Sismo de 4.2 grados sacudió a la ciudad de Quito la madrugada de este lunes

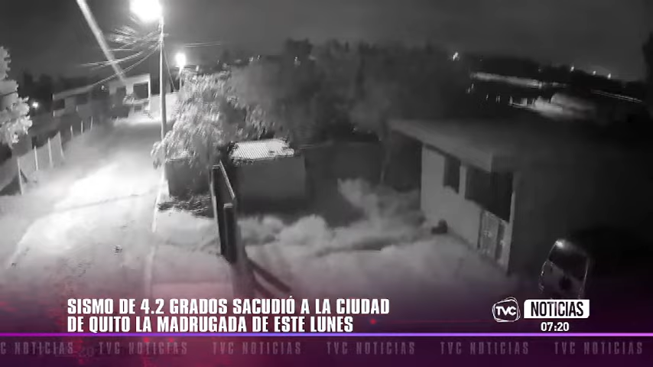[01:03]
En ellos se evidencia la intensidad de este movimiento telúrico que generó pánico entre miles de ciudadanos quienes salieron de sus domicilios como medida de precaución.